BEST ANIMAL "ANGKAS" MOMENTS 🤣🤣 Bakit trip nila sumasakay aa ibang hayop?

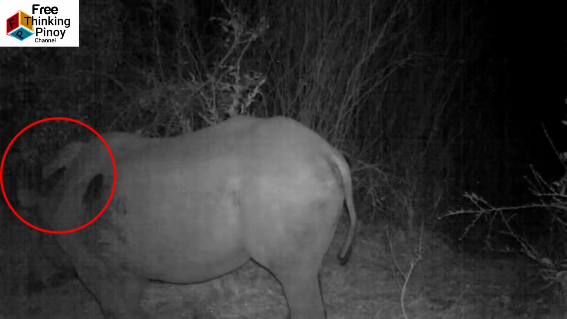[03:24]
Para sa akin, sa tingin ko ah, sumakay ang alamid sa likod ng rhino para makaiwas siya sa mga kalaban gaya ng leon na aktibo tuwing gabi.